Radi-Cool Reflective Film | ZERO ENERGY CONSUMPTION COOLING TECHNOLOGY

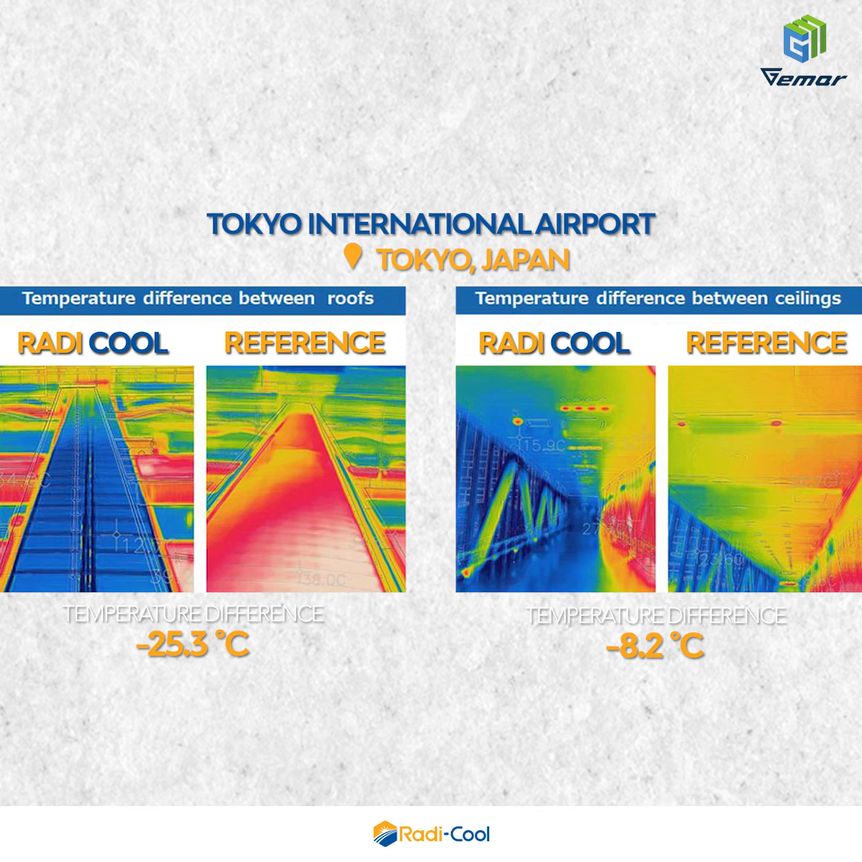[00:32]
Japan Room temperature difference minus 8.2 degrees Celsius Hangzhou Xiaoshan Airport,